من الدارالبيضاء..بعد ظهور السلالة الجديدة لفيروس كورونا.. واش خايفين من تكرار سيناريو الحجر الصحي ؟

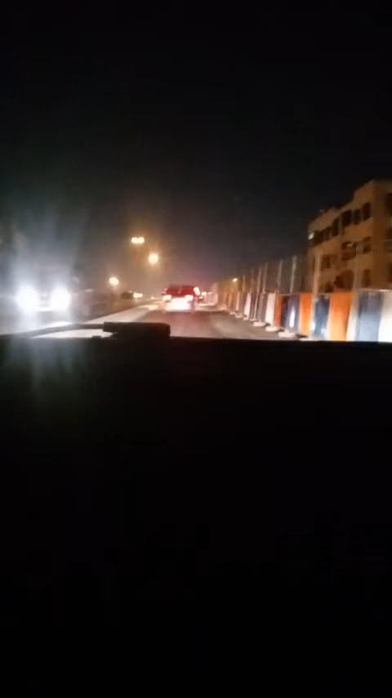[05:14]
ما شاء الله، يعني واخا تلقط لك كثير مازال الطوموبيل بارده، كاين واحد البرد في السنقه صعيب بزاف.